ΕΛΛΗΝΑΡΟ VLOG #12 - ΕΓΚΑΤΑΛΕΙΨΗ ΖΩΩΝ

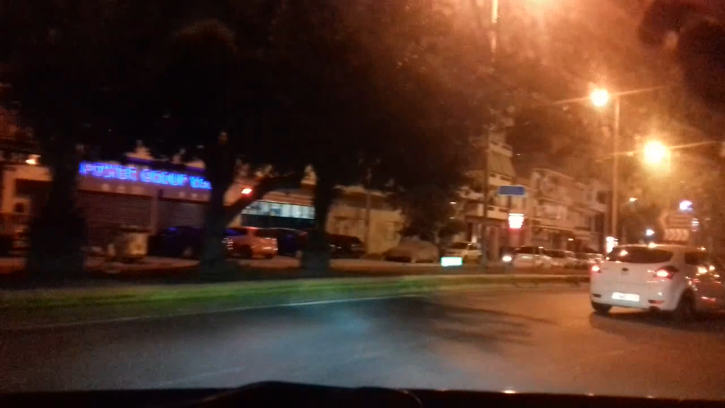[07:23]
Θέλω να πω ένα τεράστιο συγχαρητήρια στην ελληνική αστυνομία, επιτέλους έκανε τη δουλειά της παιδιά. Πάμε τώρα προς την μπούσα, βλέπουμε στο βάθος γερανούς εκεί πέρα, κακότς πουτάνας γίνεται. Οι τσιλιαδόροι που είδαμε νωρίτερα εδώ πέρα είχαν ένα μπλε σάξο. Την κοπανίσανε. Βλέπετε εδώ πέρα περιπολικά κακό, περνάνε από εδώ από εκεί πάνω κάτω και δεν συμμαζεύεται. Εδώ άλλος με το Honda κάθεται και γράφει στο κινητό μηνύματα.
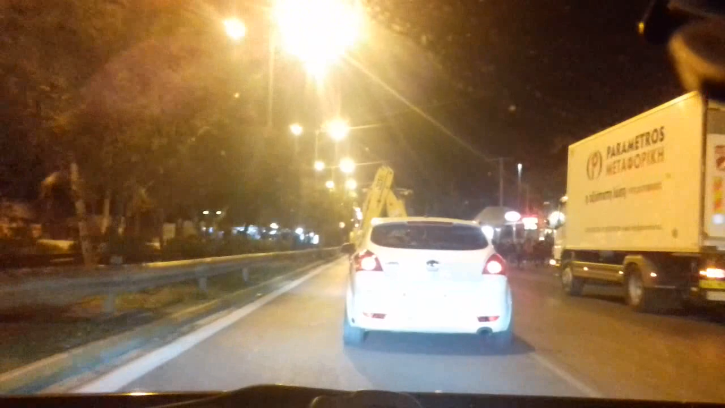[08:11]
έσκασε μύτη η αστυνομία και άρχισε και έπαιρνε εδώ πέρα περιπολικά χαμό. Θα δείτε τώρα εδώ να τσακώνονται εδώ πέρα τώρα οι κοντράκηδες μεταξύ τους. Δέστε εδώ, όπ και.
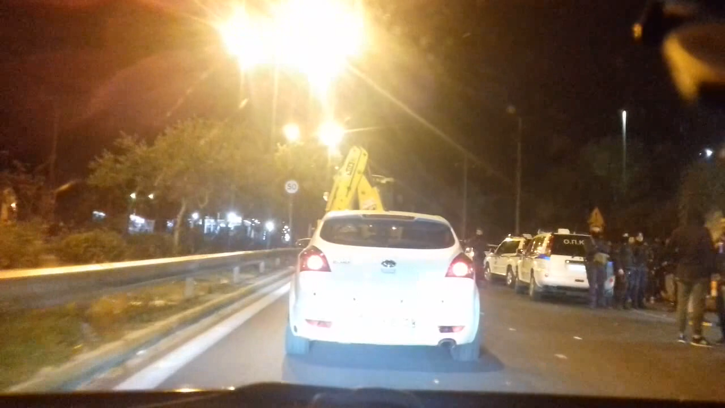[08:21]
Τι είναι αυτό? Είναι η ειδική μονάδα κοίτα, της αστυνομίας, κάτι τέτοιο κοίτα. Παιδιά, the boys in blue επιτέλους κάνανε σωστά τη δουλειά τους. Μπράβο ρε μάγκες, μπράβο ρε μάγκες. Επιτέλους βλέπουμε αυτό το κράτος, φλάς. Βλέπουμε ρε πούστη με αυτό το κράτος μία φορά να δουλεύει. Μία ρημάδα φορά, αυτός έχει βγάλει αλάρμ. Πάνε να σταματήσει, εντάξει.